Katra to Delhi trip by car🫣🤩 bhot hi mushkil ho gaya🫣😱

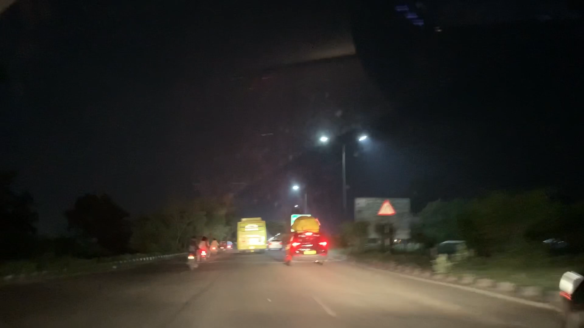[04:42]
पीछे लिखा हुआ था आने वाला होगा 5 मीटर्स पे लिखा है शायद 500 मीटर्स।
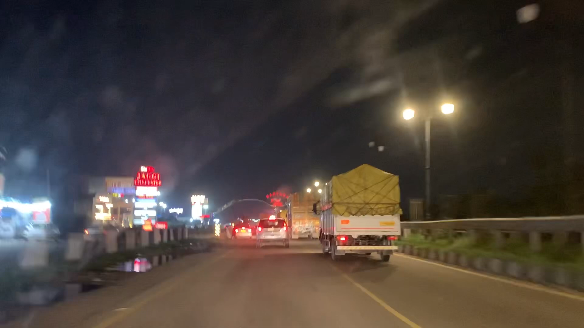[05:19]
तो फ्रेंड्स अभी अम्बाला पहुंचे हैं, ये देखो यहाँ धनुष बना हुआ है, ये अम्बाला की पहचान है।
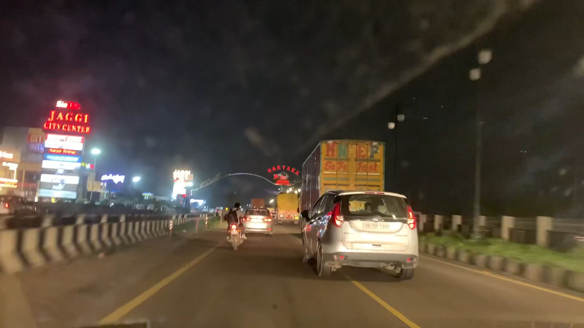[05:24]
ये देखो फ्रेंड्स मैं आपको दिखाती हूँ अभी आगे चल के। अरे वे ट्रक भाई हट जा। हाँ ये देखो फ्रेंड्स ये यहाँ की पहचान है अम्बाला की,
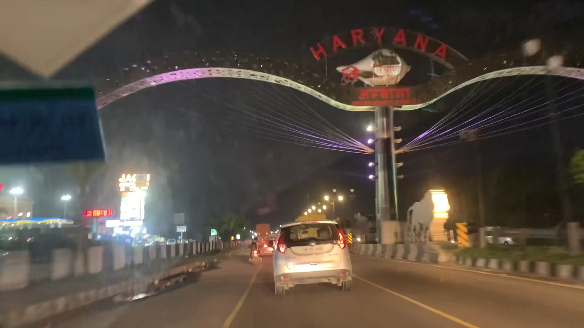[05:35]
और यहाँ पर ये जग्गी सिटी सेंटर है।
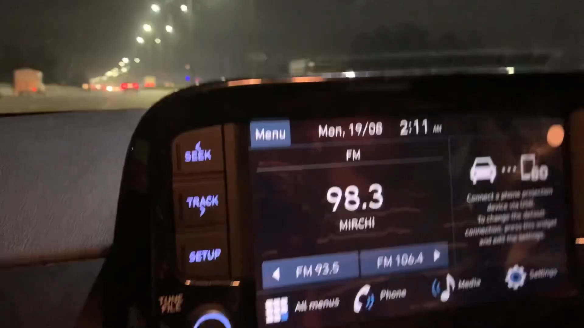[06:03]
फ्रेंड्स रात के बज चुके हैं 2:11 और अभी तक हम घर नहीं पहुंचे।